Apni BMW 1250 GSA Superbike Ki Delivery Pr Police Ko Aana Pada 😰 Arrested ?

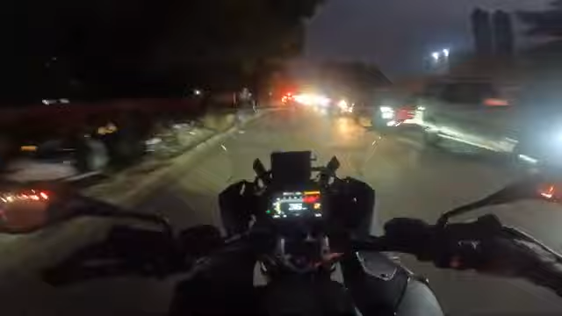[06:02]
तो गाइस हम लोग निकल चुके हैं फाइनली एंड बहुत भयंकर भीड़ थी भाई, एंड हमारी जनता ना अभी भी यहीं पर घूम रही है भाई।
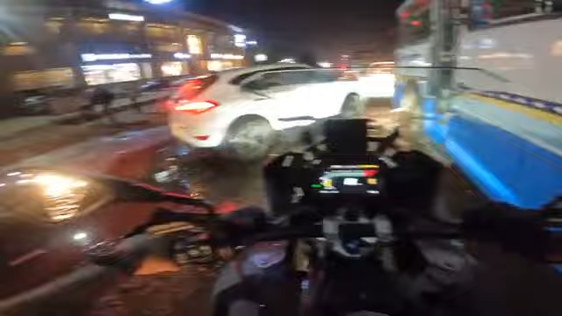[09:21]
इसकी एक सीट आनी है अभी, एंड उसी कारण से ना पैर पूरे नीचे जा नहीं रहे। आई रियली डोंट नो ऑफ रोड में कैसे चला पाऊंगा मैं भी जब तक इसकी सीट नहीं आती, बिकॉज ये बहुत ऊपर है यार। बट दिस बाइक इज अ जेम गाइस, मज़ा आ रहा है सच्ची में इसके साथ भाई, ये कितना सूद निकल रही है भयंकर, पता भी नहीं चल रहा है भयंकर।